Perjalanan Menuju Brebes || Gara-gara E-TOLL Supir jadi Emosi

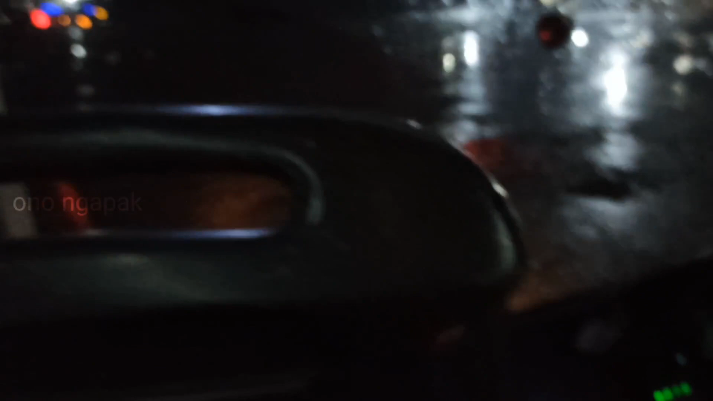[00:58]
Jam 22 lebih 5 menit setelah selesai beristirahat di rumah makan Taman Selera, bis melanjutkan perjalanan kembali.
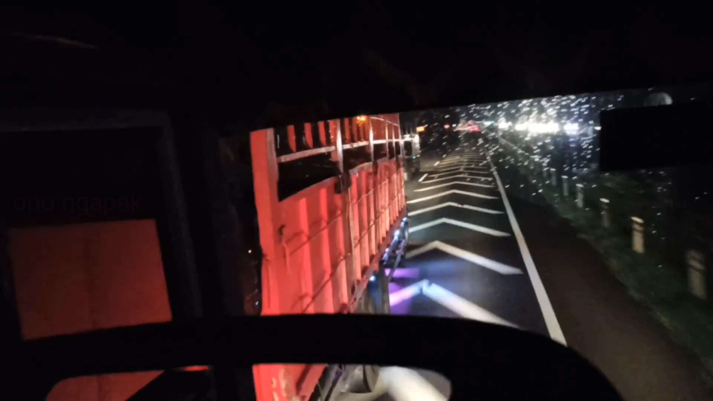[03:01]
dalam mengantri ternyata salah jalur karena di depan kita ada satu buah kendaraan truk yang saldo e-tolnya ternyata tidak mencukupi, jadi terjadi antrian sangat panjang. Serta di akhir nanti kita ketemu dengan Sudiro Tunggajaya Torik, bus tronton terbaru dari PO bis Sudiro Tunggajaya.
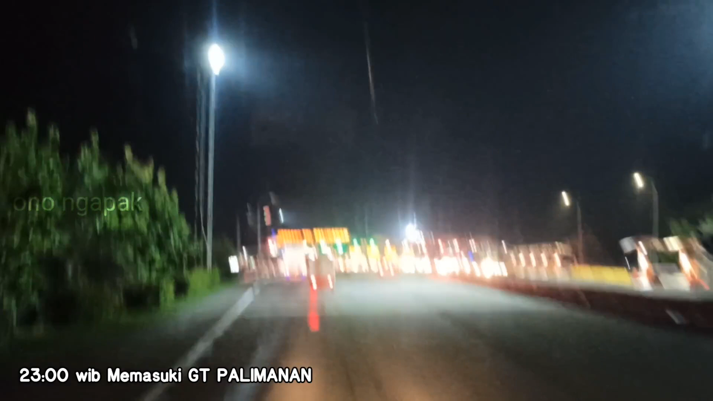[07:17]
Jam 11 masuk gerbang tol Palimanan.
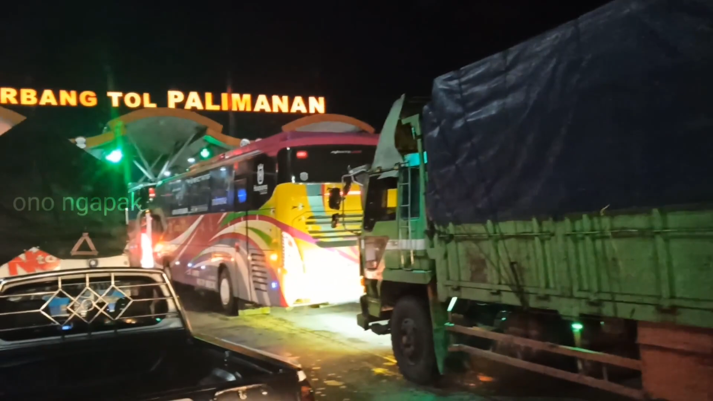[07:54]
Ini dikarenakan supir ambil sebelah kiri dengan harapan karena sisi sebelah kiri mobilnya nggak terlalu banyak, maka antrian akan cepat berlalu.
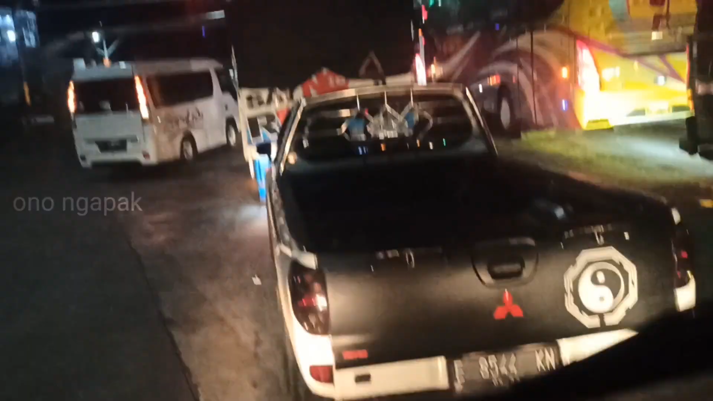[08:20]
Mobil truk yang di depan kita ternyata
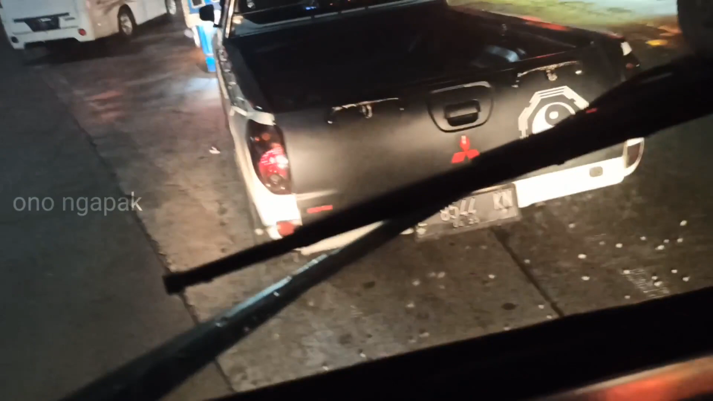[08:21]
saldo e-money-nya kurang, dan petugas gerbang tol mungkin
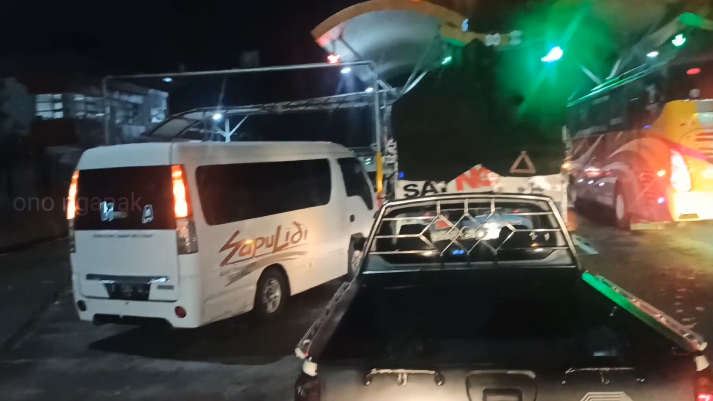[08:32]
menaati peraturan bahwa setiap yang kendaraan yang melintas itu harus menggunakan uang elektronik sampai dengan
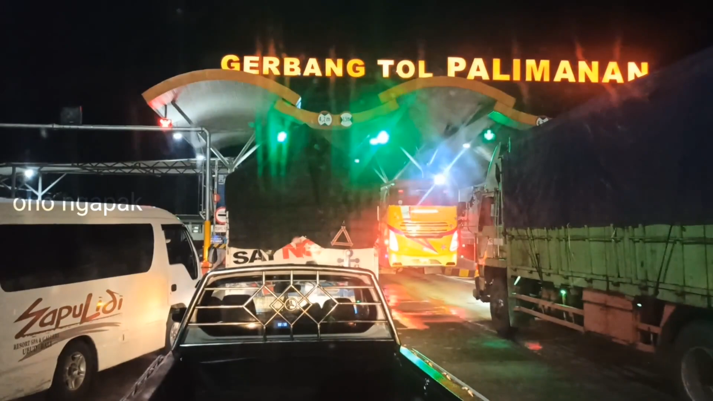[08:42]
sekitar 5 menitan nih di sini nih menunggu mobil box yang di depan atau mobil truk yang di depan itu menyelesaikan pembayaran. Nah, seperti apa? Langsung aja disimak ya.
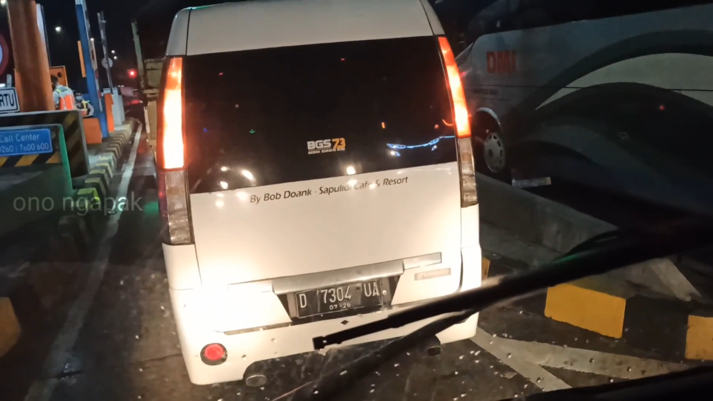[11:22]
Nah, di sini supir sudah mulai terlihat kesal ya, karena yang di depan kita
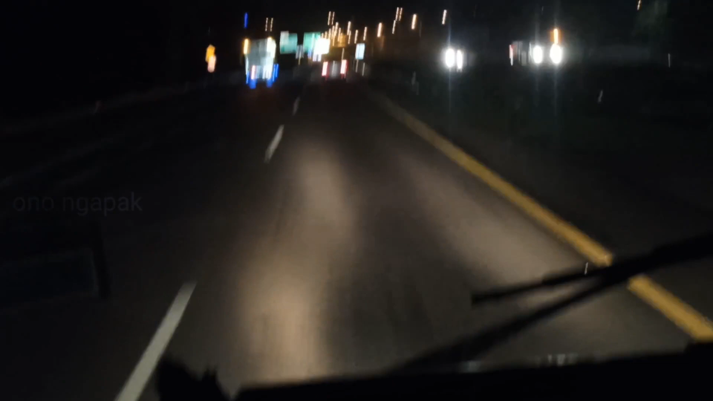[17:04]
Ya, sebelah kiri keluar tol Kanci, Astana Jayapura Cirebon. Lurus masih ke Brebes Semarang Purwokerto.
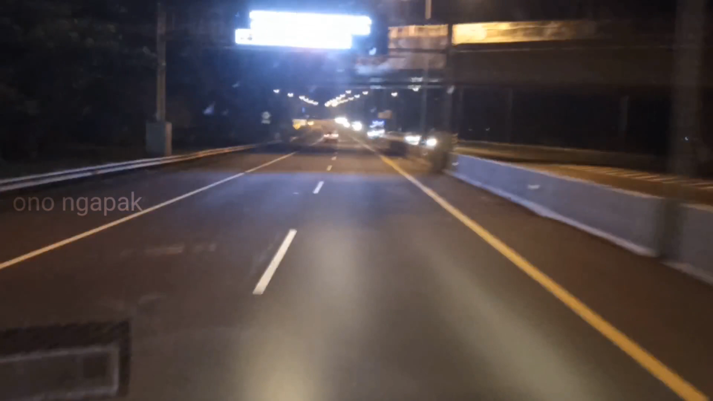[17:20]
Terpantau di sini jalannya sangat sepi, Lur. Ini apa karena sudah mendekati jam 12. Jadi situasinya terpantau sepi.
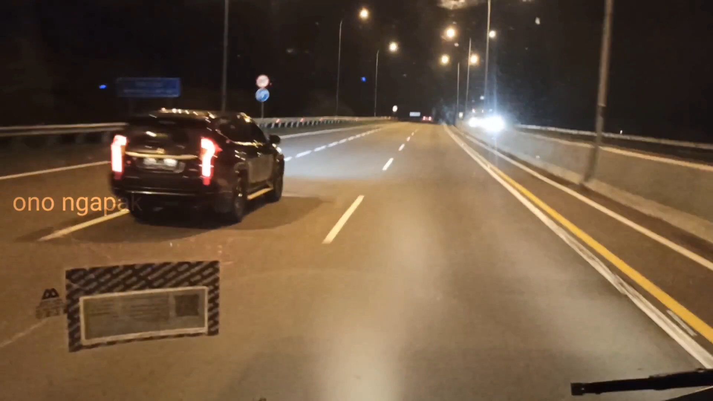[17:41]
Jam 23.34. Pantauannya jalur sangat sepi. Hanya terlihat di depan dua buah mobil. Ini KM215 215.
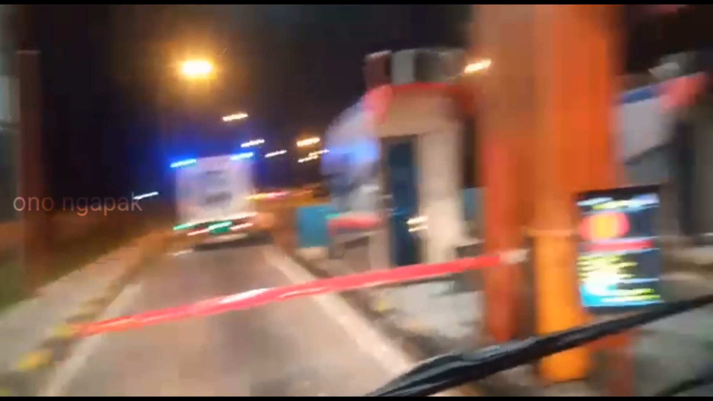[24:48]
Dikarenakan yang menuju ke Kota Brebes atau akses menuju Kota Brebes ditutup dan mobil